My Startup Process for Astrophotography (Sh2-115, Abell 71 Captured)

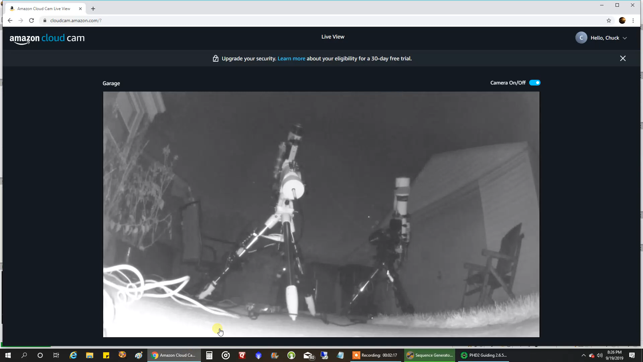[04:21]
You can see my primary rig moving there to its target. Let's go back to Sequence Generator Pro here.
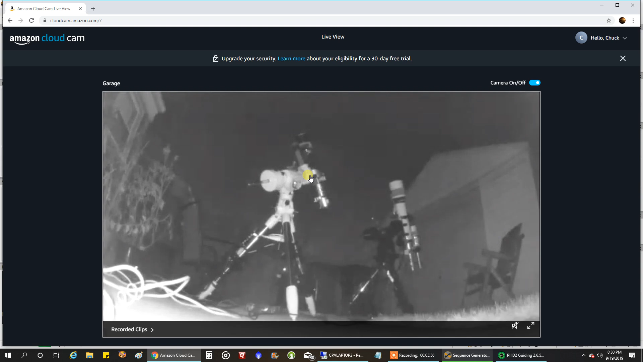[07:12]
You can see my secondary rig moving into position there.
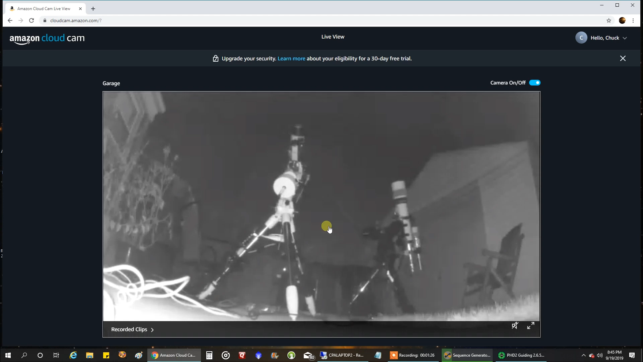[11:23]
Okay. The least amount is moving. Let's go back here.